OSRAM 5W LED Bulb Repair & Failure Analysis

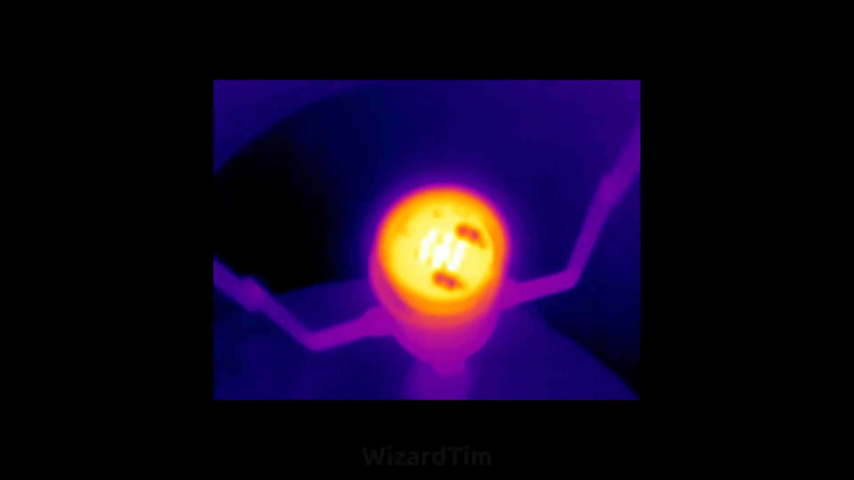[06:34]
And I also had a look at it with the thermal camera, and it didn't look too bad, I mean,
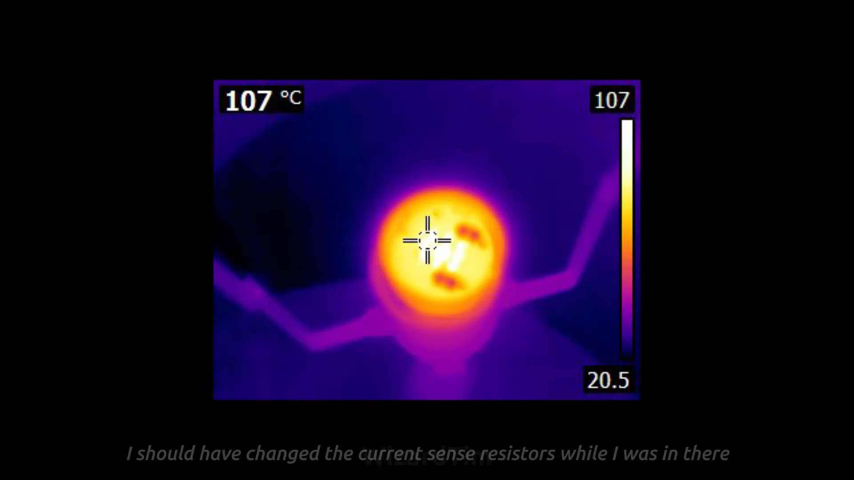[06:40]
On screen: spot 107°C
it gets pretty hot, but I imagine it's designed like that.